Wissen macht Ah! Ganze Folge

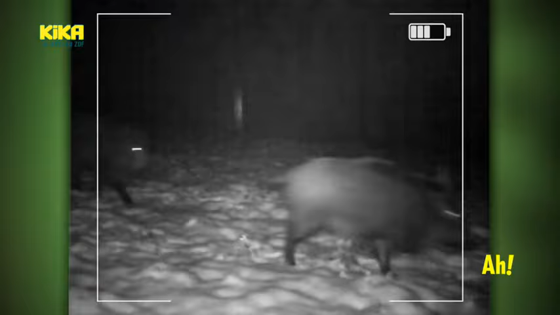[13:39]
Das sind versteckte Aufnahmen aus einer Überwachungskamera.
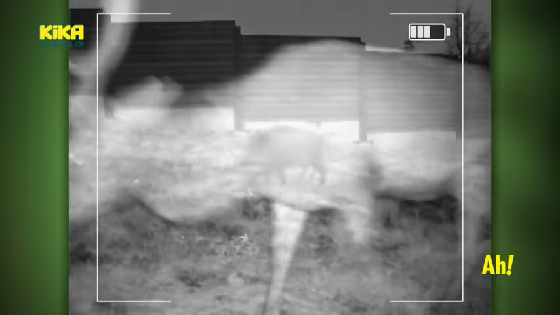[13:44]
Denn die Tiere sollen nicht von Menschen gestört werden. So kann man beobachten, wann welche Tiere die Brücke überqueren.